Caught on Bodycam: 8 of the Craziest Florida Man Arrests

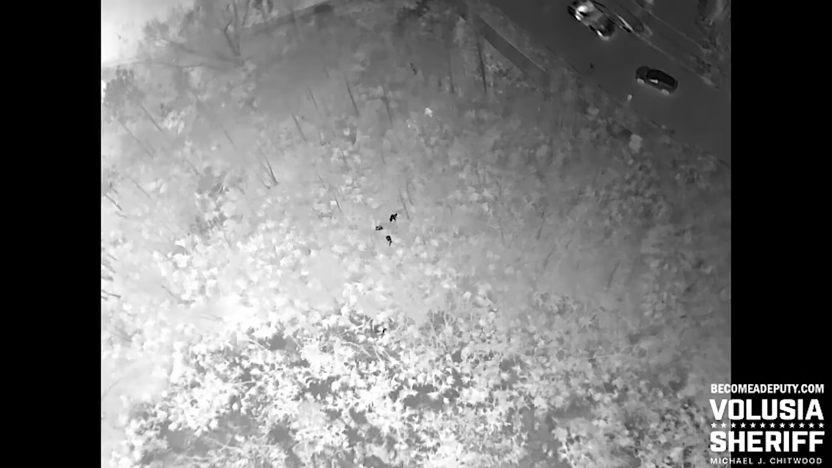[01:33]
Just head straight ahead of you.
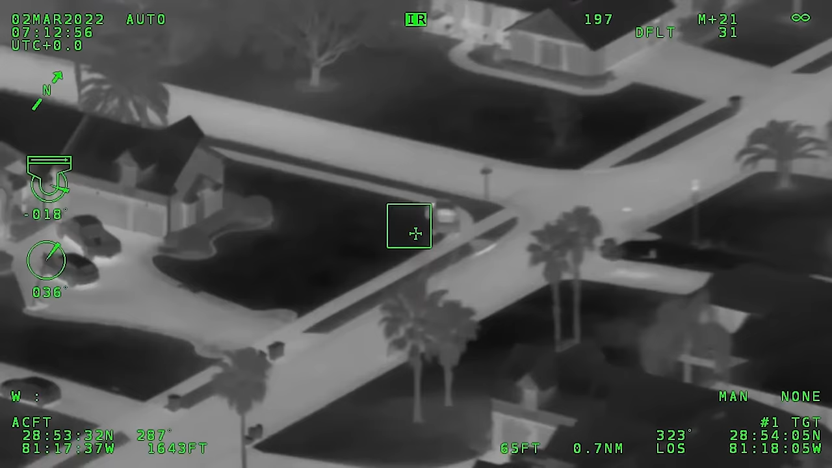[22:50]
Just turned left. Heading back to the LOI. Heading back to the house in the cul-de-sac. Behind the house at the two corner, got one male exiting driver's side door, running to the north behind the houses.
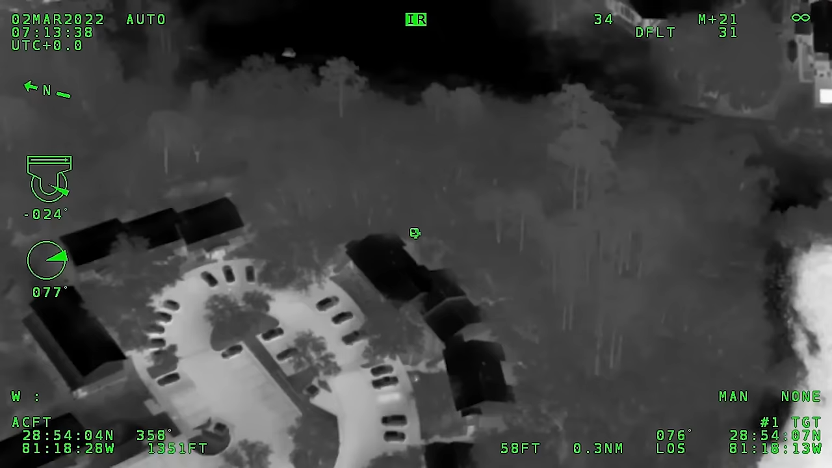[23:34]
Okay, he's heading towards the woods. Somebody head over to Ridgeway or Ridgeview Drive. Looks like a bunch of apartments. Towards Ridgeview Drive.
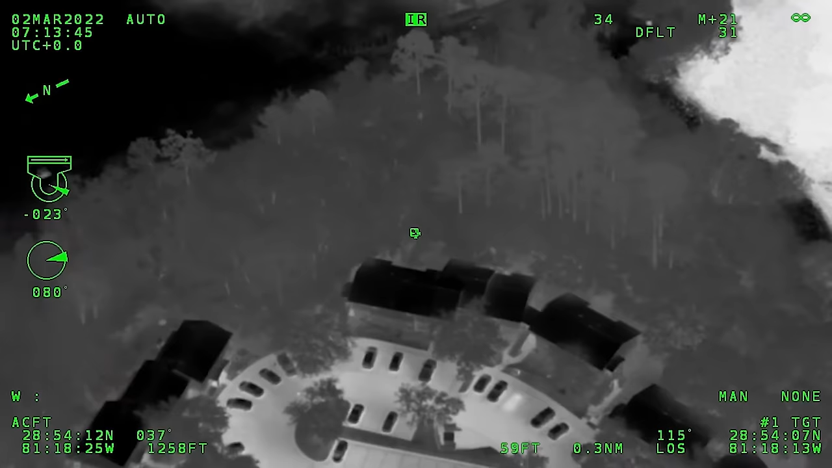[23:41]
Okay, head to your left. Head towards the woods right there.
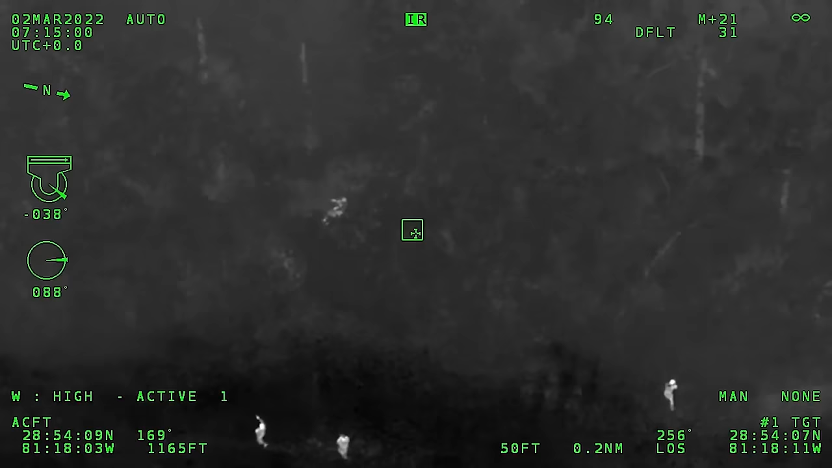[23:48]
Go straight in where your right arm is now. 10 feet in from where you're in.
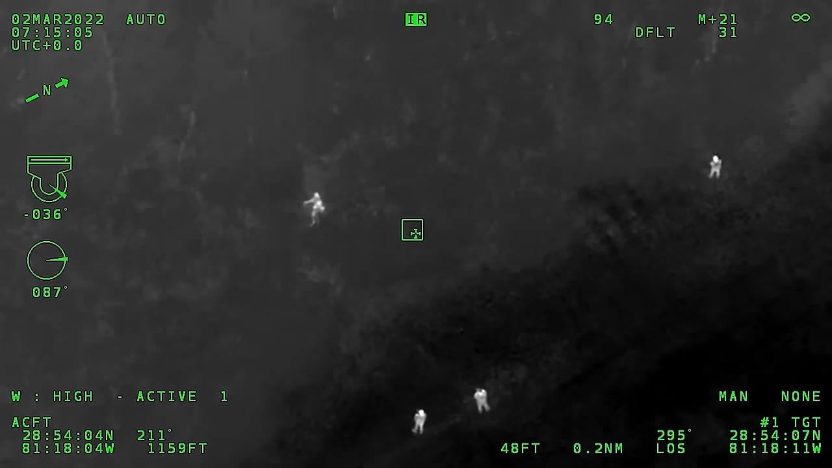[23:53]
He's laying down in the bush, not moving. Could probably give commands and he might come out. He might be able to hear you.
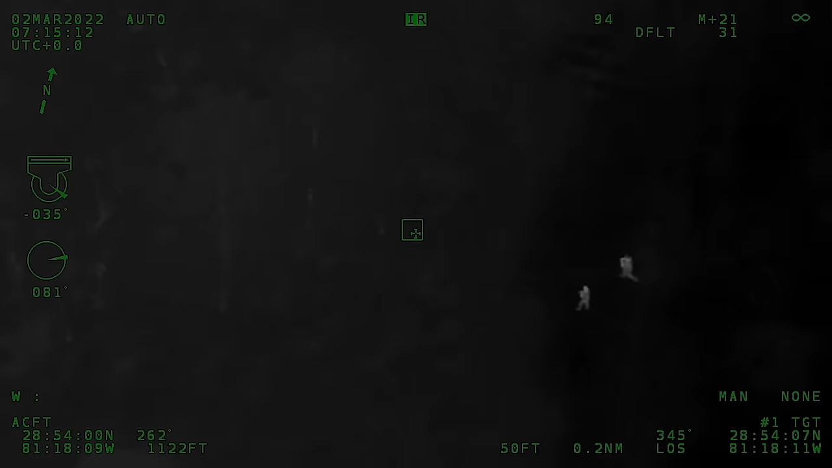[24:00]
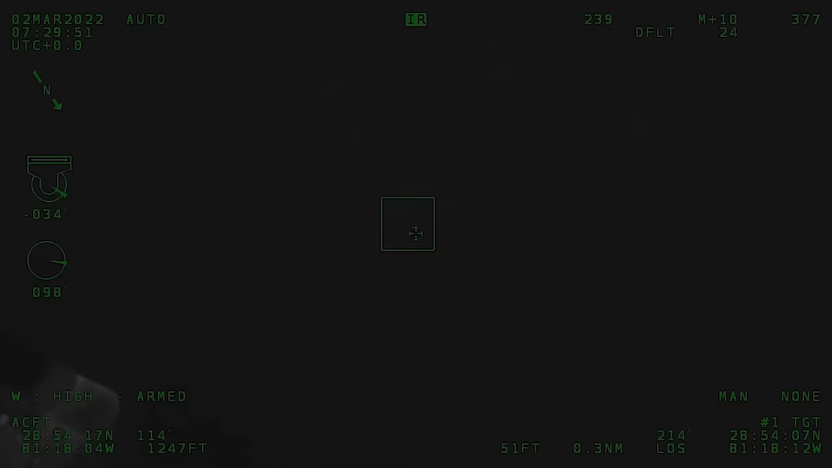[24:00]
Anyone, any movement or no? None that we can see. Still just underneath the tree line. Yeah, it looks like he's trying to crawl away from you guys, further into the woods.
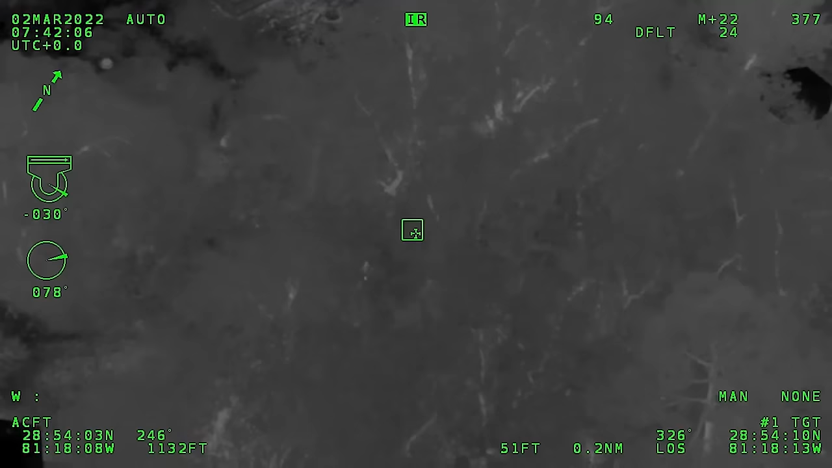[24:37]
He's moving to your left now. That's to the north.
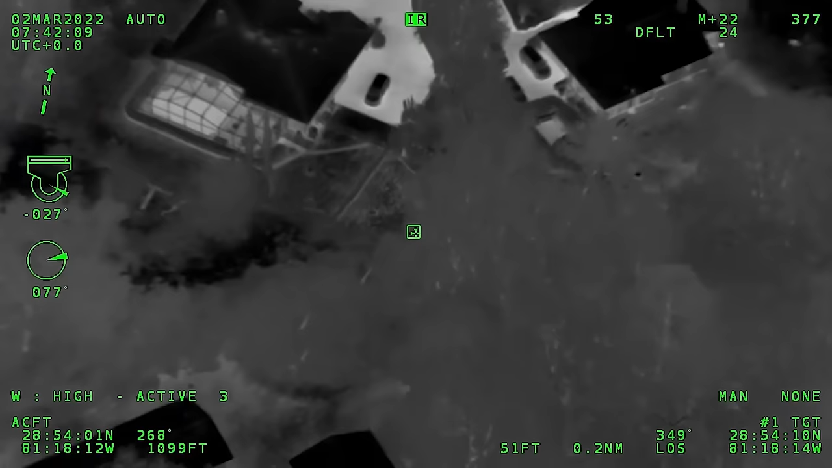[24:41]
He's heading towards 129 Pine Valley. He's actually in that backyard right now.
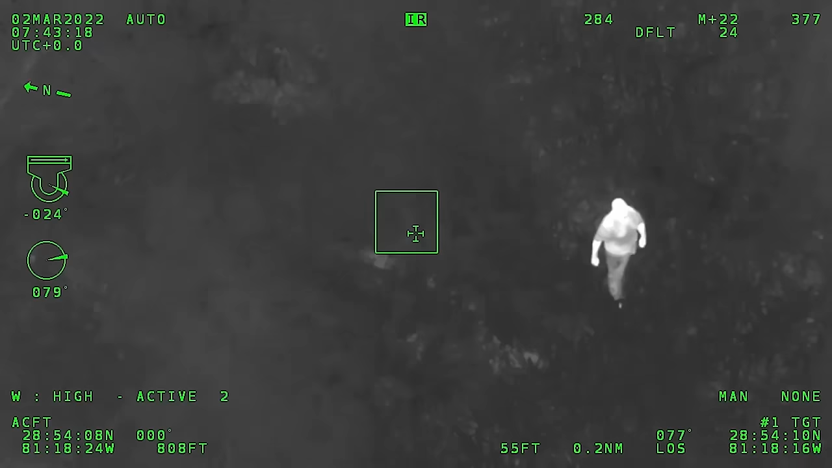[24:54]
Show me your f***ing hands!
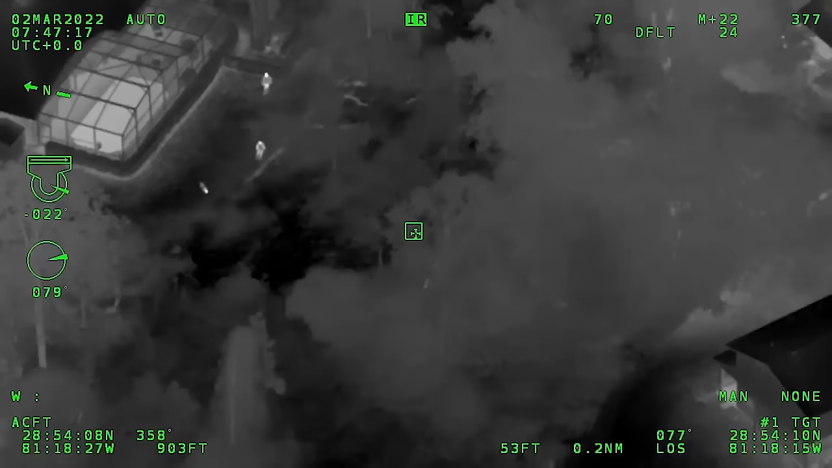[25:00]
Show me your f***ing hands! Somebody light him up. Where are you, man? Speak up! We're in contact. Speak up and walk to me! I'm right here.